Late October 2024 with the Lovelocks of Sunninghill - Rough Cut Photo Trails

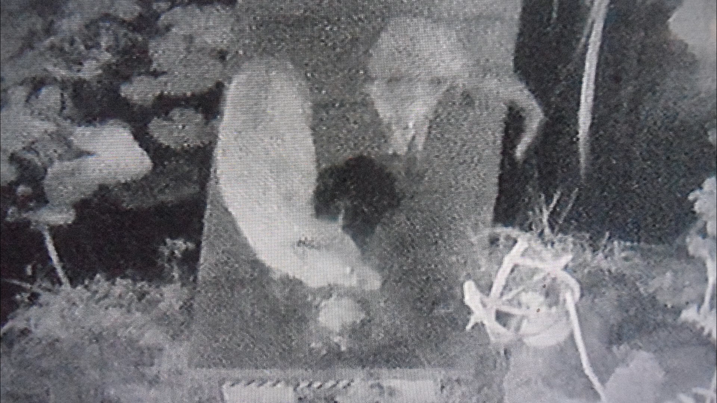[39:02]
into geocaching yes closed circuit tv check foxes
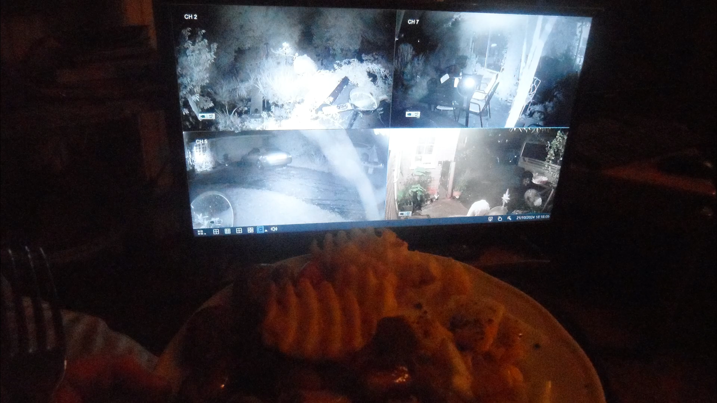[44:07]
corner in the lounge where i
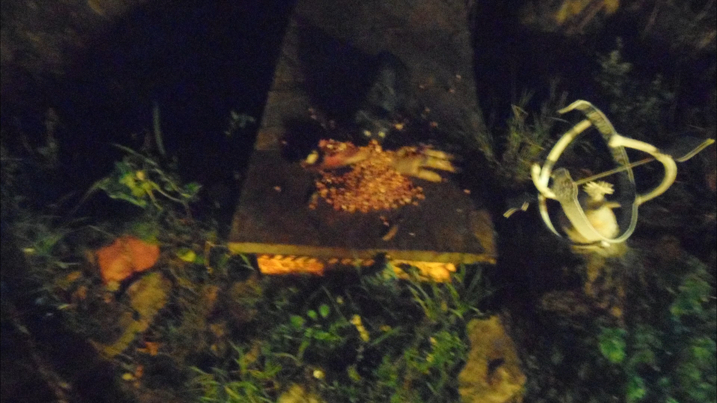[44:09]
can enjoy the food and yes a
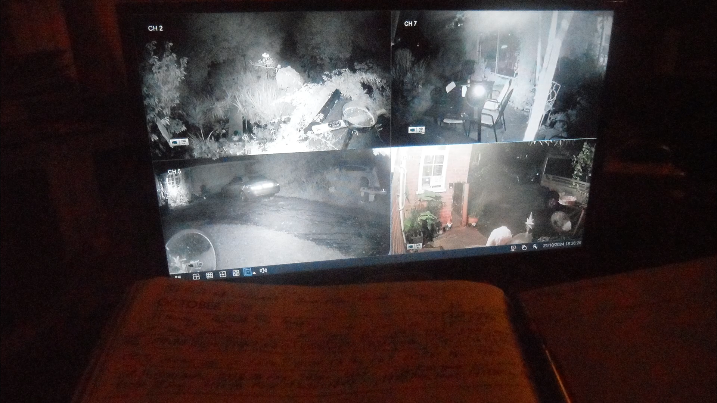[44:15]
few other snaps there closed circuit
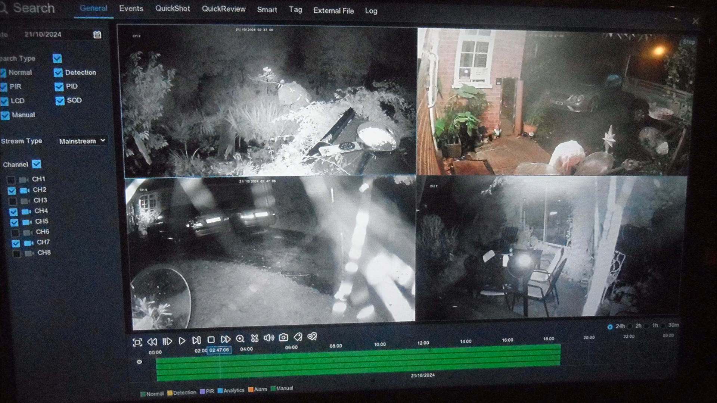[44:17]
tv check wasn't a lot happening um foxes coming on the back bridge
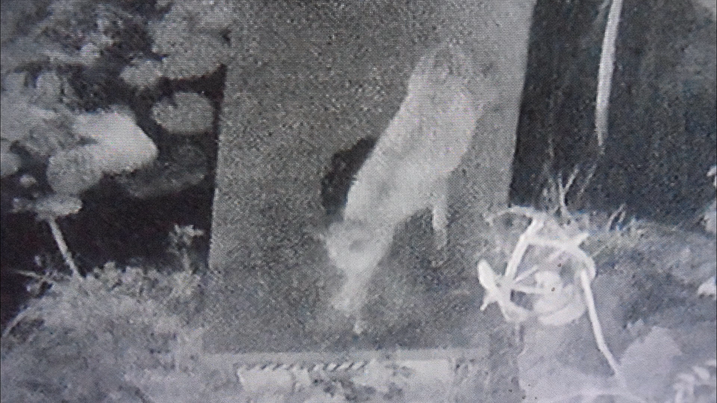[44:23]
might have been scared away by there's two there might have been scared away by that sound
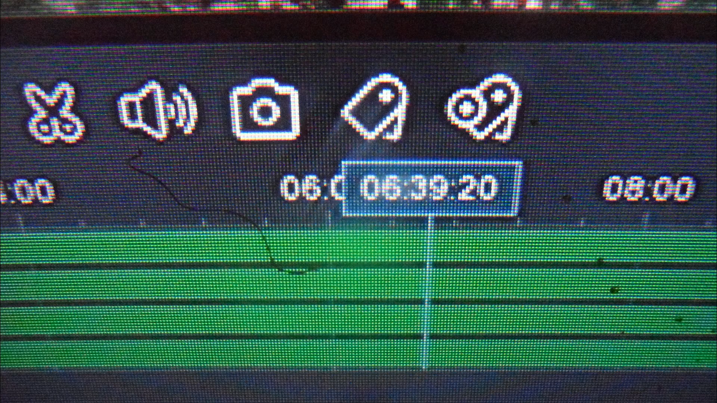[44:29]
from the front which is now switched off so they may not got into habit coming to the front again
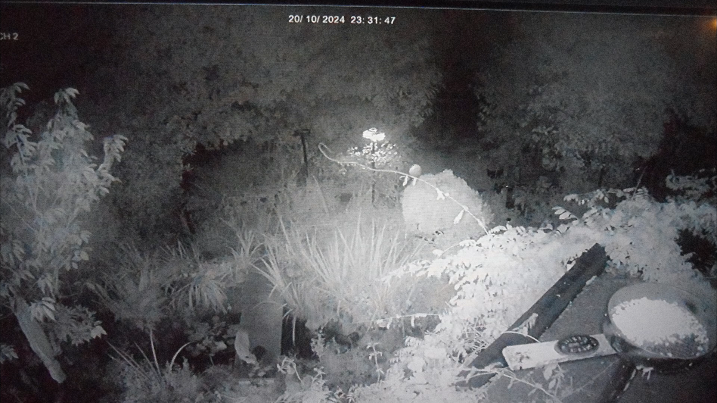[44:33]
yes that was running back from midnight yes
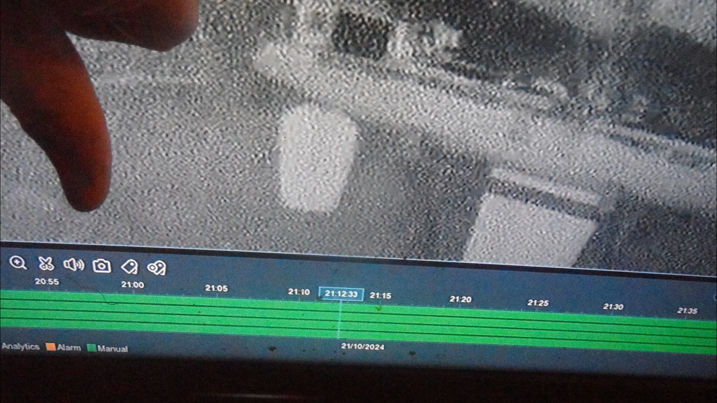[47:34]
the closed circuit tv showed when it was working and when it stopped and
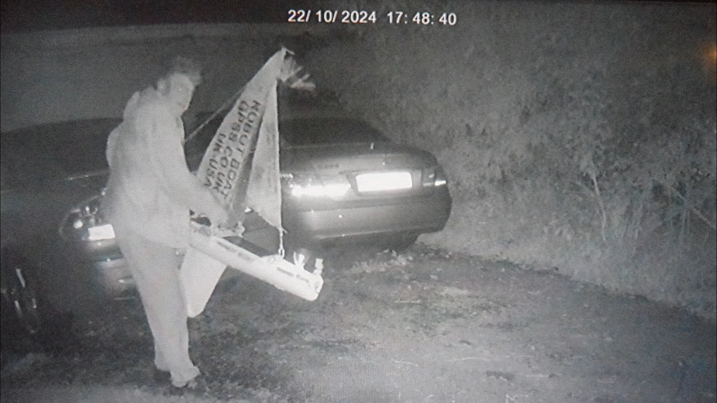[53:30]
to see what i was doing yes